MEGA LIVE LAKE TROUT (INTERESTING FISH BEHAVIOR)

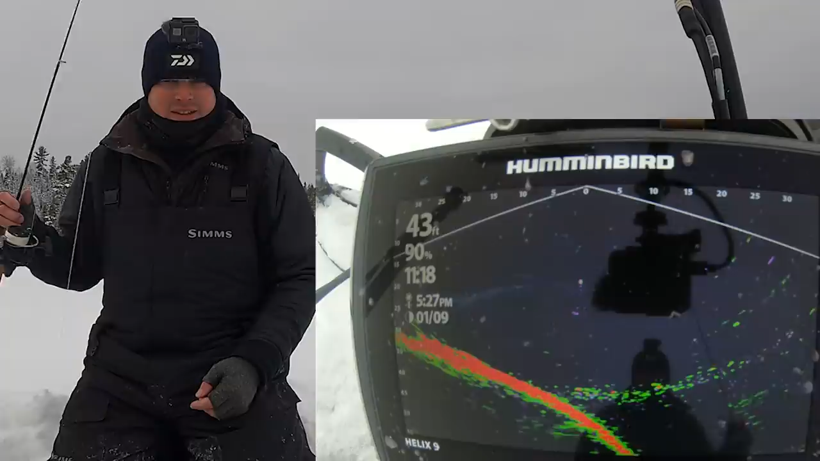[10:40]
Wow. That is cool. The fish originally came in, looked at the dead bait, saw my jig, here he is, he's back. He's looking at it again. He wants to eat it so bad. Look at him, he's right on it. He's got it covered up, I can't even see the dead bait. He's kind of fading towards me now.
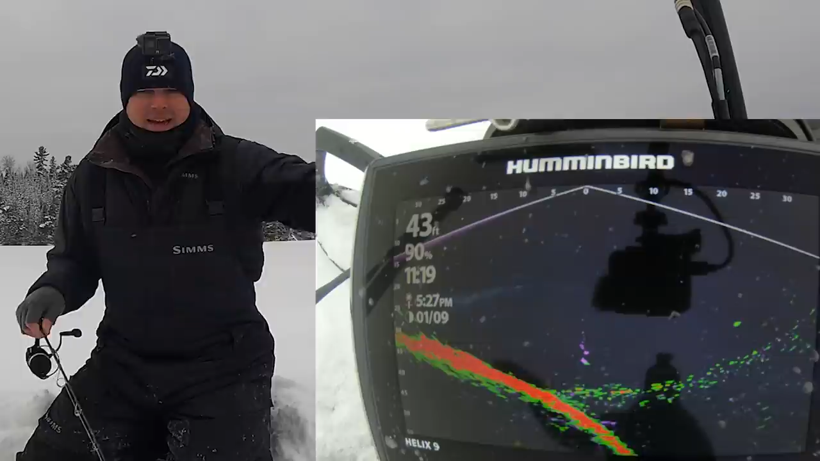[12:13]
That's a good mark too. That one looks bigger. So that's exactly what I wanted to see. I want to see how these fish are reacting to this dead bait. And it's cool to see him go from that to me, that to me. We're 25 feet apart. And obviously it tells you too that these fish can see that far, right? Because that fish is there and it came shooting over to my tube. It could see my tube. That is so freaking cool.
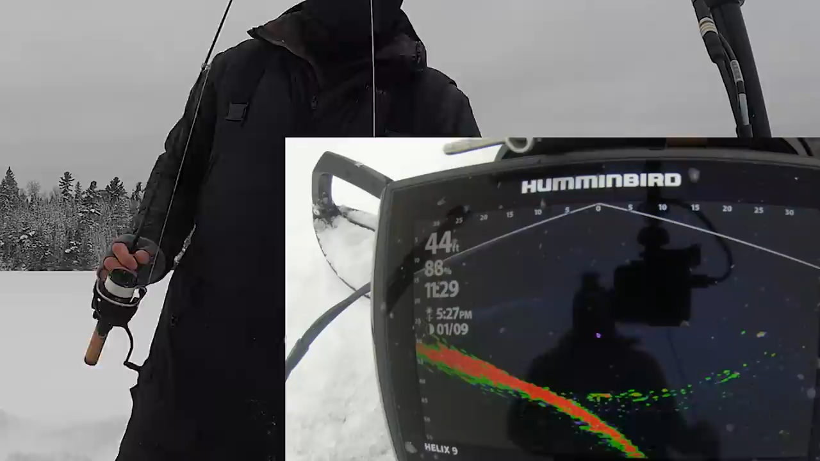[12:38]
Here you go, guys. Here's one looking at the dead bait. Right on the dead bait. He's doing donuts around that dead bait. That fish is right there. Here he comes, he sees the tube. Here we go, look at this. Starts pulling it away from him. See if he'll chase it. Not really. Look at, he turns around and goes right back to where he came from towards that dead bait. Here he sees the tube, now he turned around.
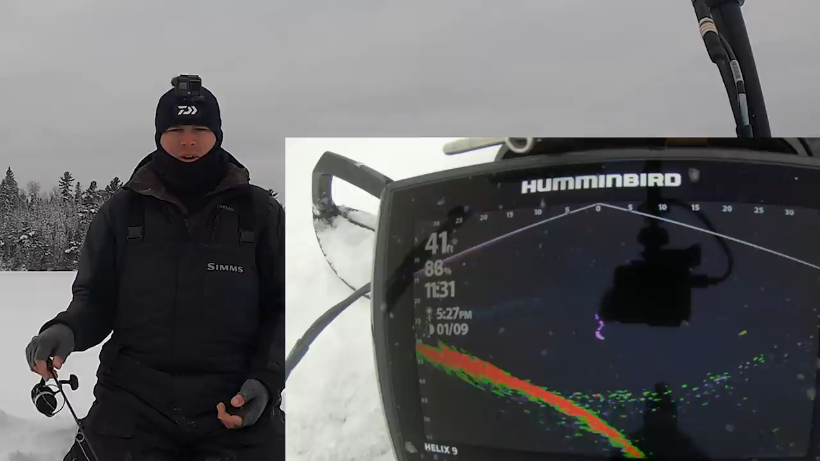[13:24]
He's kind of lazy. Makes you wonder, like, you know, should I have a live minnow over there? Does he want a little bit of action? It's so hard to keep minnows alive when you're, I'm coming up 20, 25 miles by snowmobile and all the bumps and everything. It'd be really hard to get live minnows up here, but I'd be curious to see if that makes a difference. And a lot of people lay dead bait on the bottom and it's super
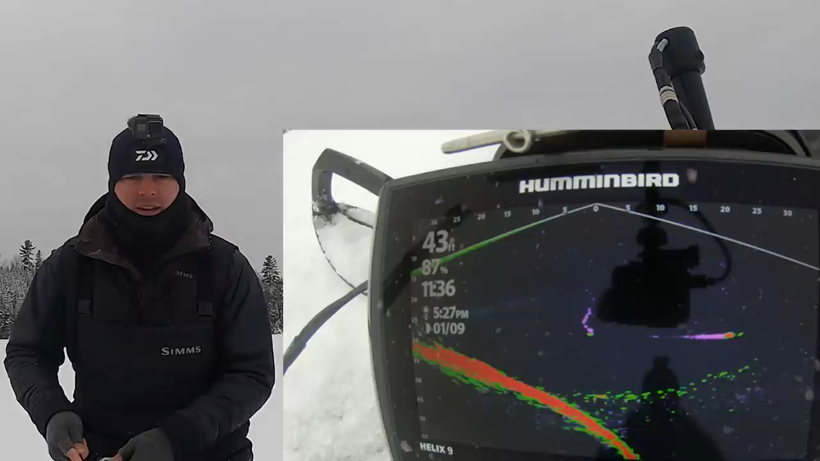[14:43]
On screen: depth 43 ft
He came flying in from the shallow side. Look at this, he's going right to the dead bait. Oh my God. He's just staring at it. Frickin' drag. Here he is, he's coming back to the tube now. This is the same exact fish, guys. Fell off. Oh, did he just eat it?
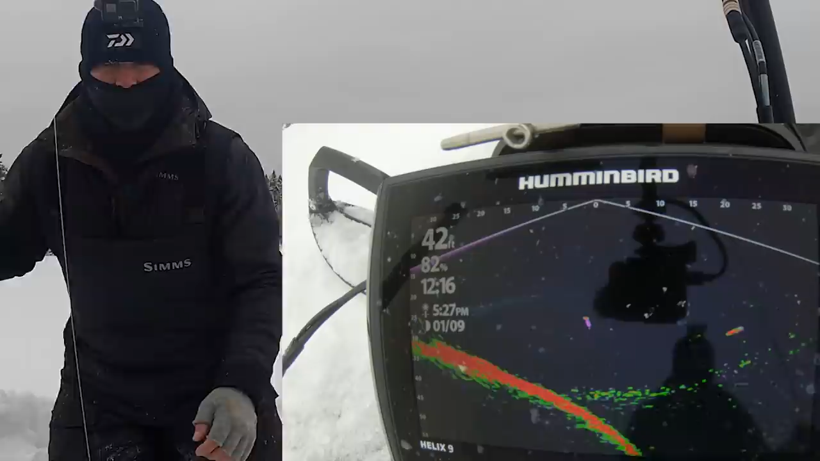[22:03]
On screen: depth 42 ft
Here you go, guys. Here's one going to the dead bait. Oh, right on the dead bait. Circling it, looking at it. He's all over that dead bait. He's just doing circles around it. I really want to go over there and just lift it and see if that'll change anything, but this is what I really want, is him to come chase this thing.
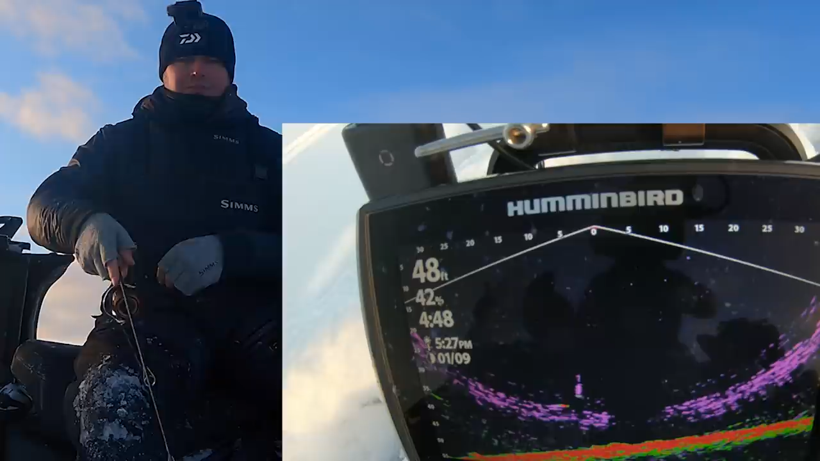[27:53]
On screen: depth 48 ft
Come on, come back, please. Oh, he's getting the hell out of here. Come on. Oh, I've been waiting hours. Here he comes, he's coming back. Come on. I've been waiting so long for this one freaking bite. Come on, come on, come on. This afternoon has been an absolute struggle. Come on, come back.
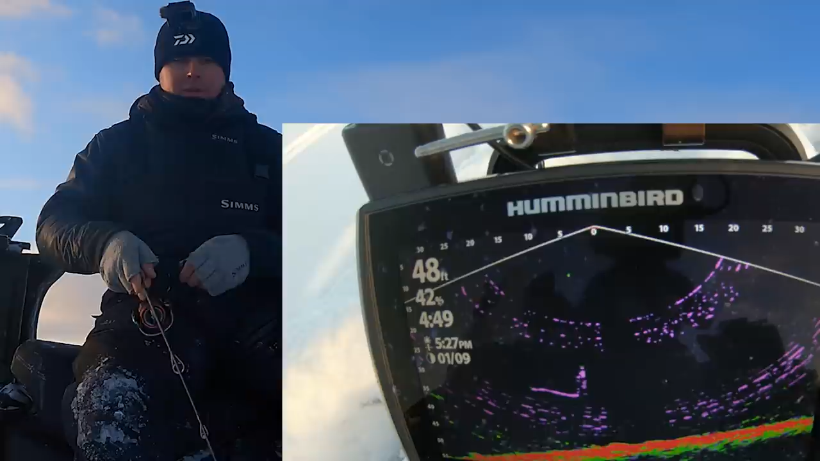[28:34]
On screen: depth 48 ft
Here he comes, here he comes, here he comes. Right on it. Oh, come on. He likes it going down, that's for sure. Come on, buddy. Oh, no! He hit it on the fall.
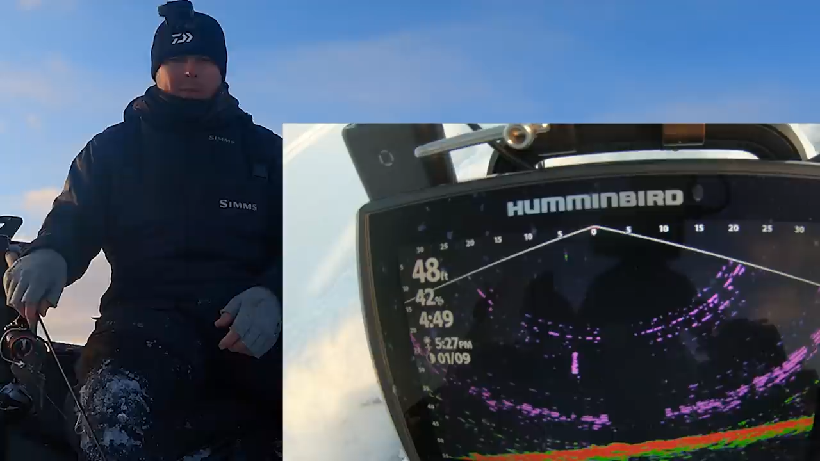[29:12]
On screen: depth 48 ft
I'm not gonna get a third shot at this one. Come on. Oh, on a freaking blade bait too, like high hooking percentage. I was literally just about to reel up, you know, call it a day. Comes in from the side. Man, they were finicky today. We marked a lot of fish.